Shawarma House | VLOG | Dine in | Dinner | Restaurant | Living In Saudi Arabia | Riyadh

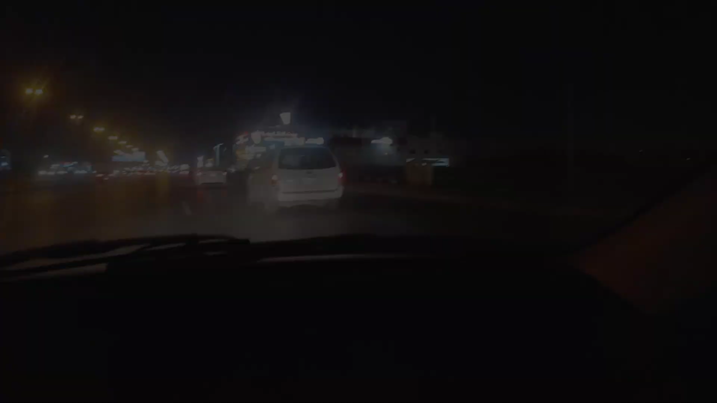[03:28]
ये देखिए जी, अब हम पहुंच चुके हैं जी शर्मा उस।